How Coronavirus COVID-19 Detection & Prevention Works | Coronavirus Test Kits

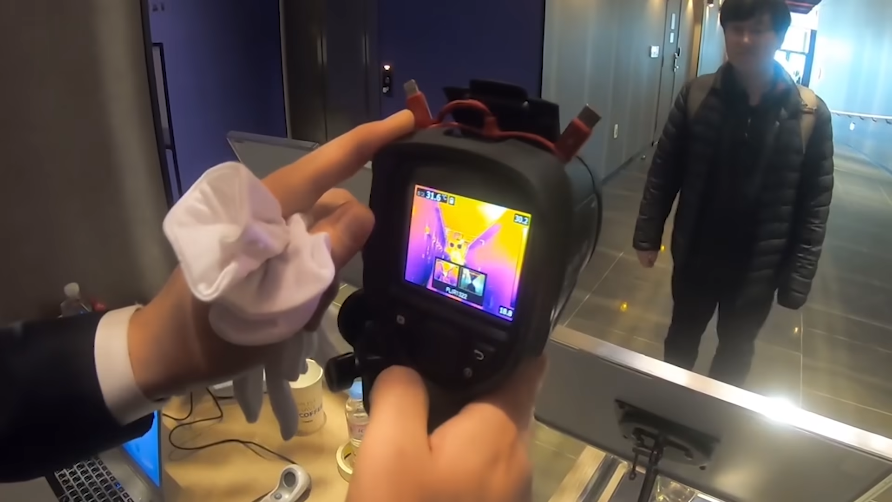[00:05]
एरपोर्ट्स और अन्य जगहों पर कोरोना वाइरस के लिए लोगों को स्कैन किया जा रहा है थर्मल स्कैनर और थर्मल
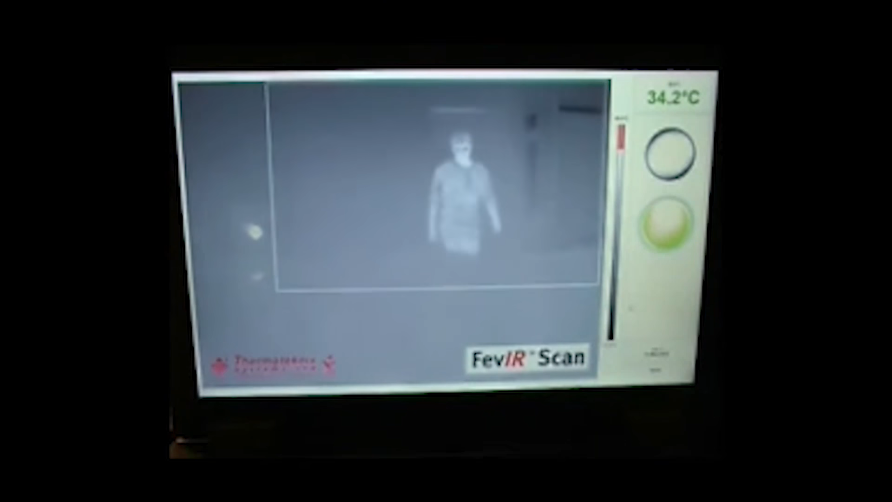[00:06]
इमेजिंग के द्वारा तो क्या इस स्कैन से कोरोना वाइरस डिटेक्ट हो जाता है?